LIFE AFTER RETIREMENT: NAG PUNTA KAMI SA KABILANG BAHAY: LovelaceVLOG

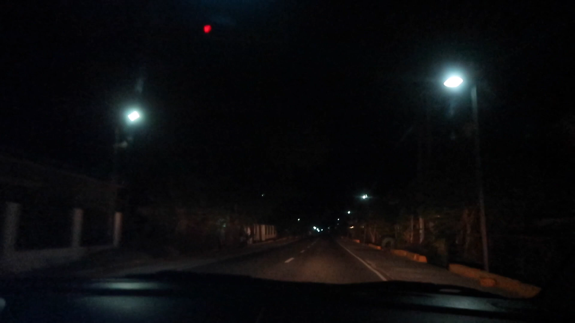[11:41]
Pauwi na kami ni Papa at wala kaming kasalubong. Kami na lang. Nasa kalsada guys, alas 12 na ng gabi. So, ayan, pauwi na. Naantok na rin akong haba ng istoryahan namin guys. Sorry. Hindi na ako nakapag-vlog.